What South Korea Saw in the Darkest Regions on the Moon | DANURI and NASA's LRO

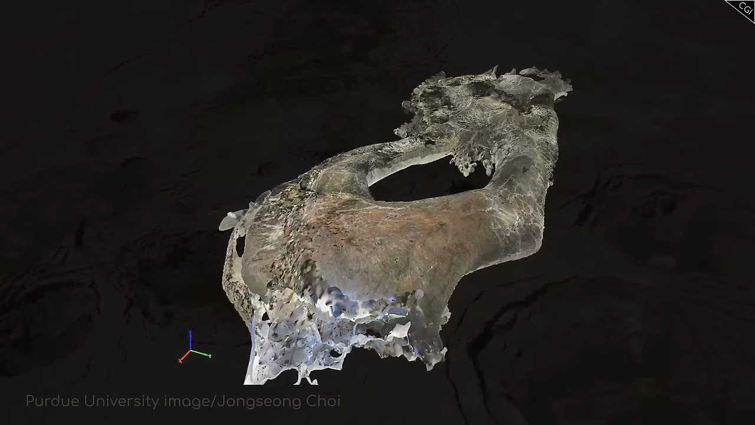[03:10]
This provides further proof that under the surface of the Moon, there may exist networks of caves and vents, possibly formed by flowing lava long ago.